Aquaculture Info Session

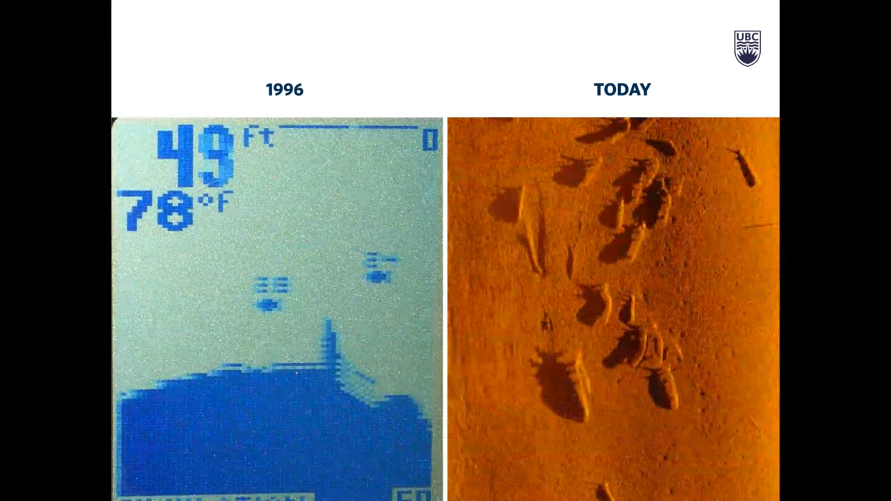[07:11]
On screen: depth 49 ft, water 78°F
where drones can now be used to locate fish and sonar to view, in some cases, as with the sturgeon, every fish. Yet, we can't catch any more fish.